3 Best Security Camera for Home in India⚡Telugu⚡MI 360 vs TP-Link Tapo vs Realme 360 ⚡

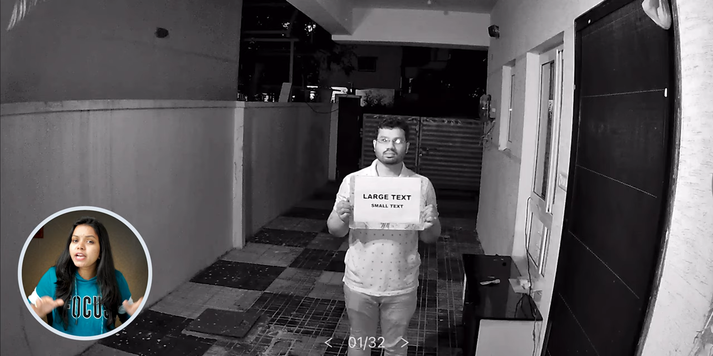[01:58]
अब्सोच चेस्नेटे ते इवेन जीरो लाइटलो कोड़ आ परसंदी मानों क्लियर के टूड़ च्छु 6ft distance
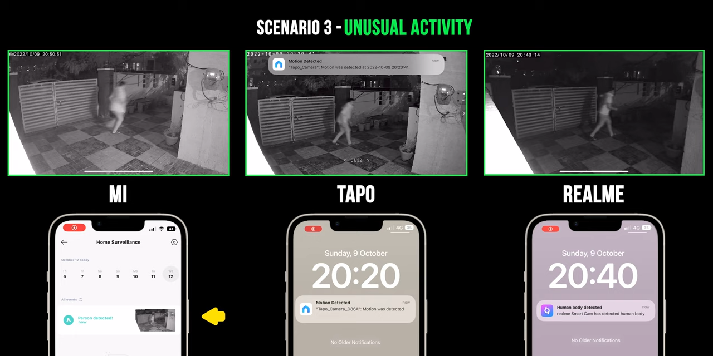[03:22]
इकड़ मीम अब्जो चेस्टु चेस्टुंदी इन्टैंटे अन्नी cameras लोनी motion detection feature चाला